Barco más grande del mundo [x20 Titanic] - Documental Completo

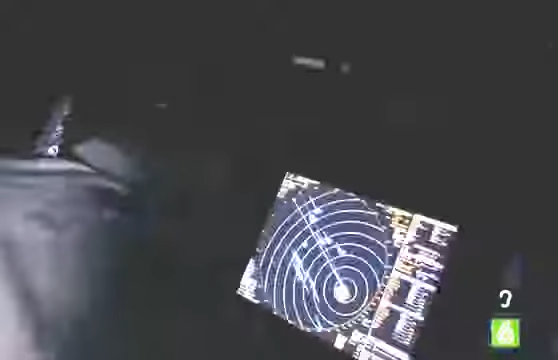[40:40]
Tercer oficial, tengo dos objetivos aquí.
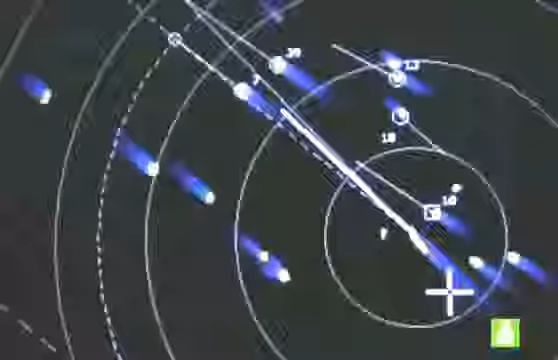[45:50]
Cuando una embarcación aparece en el radar del Atlanta, se identifica con un número.
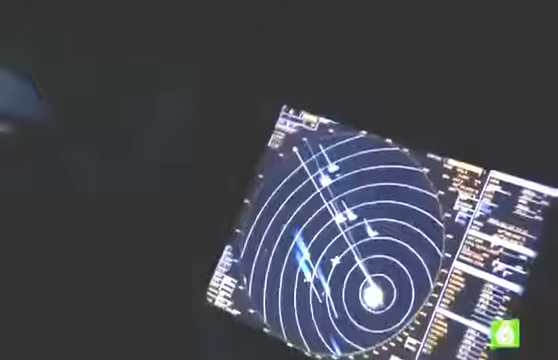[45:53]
Y los que observan desde el puente de mando pueden rastrear su dirección y velocidad.
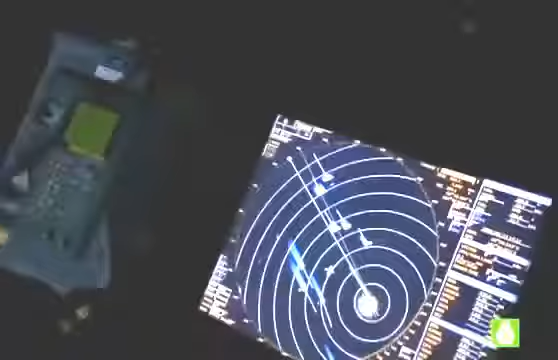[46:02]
Es otro elemento tecnológico crucial que ayuda a un megabarco a maniobrar con elegancia para entrar en un megapuerto.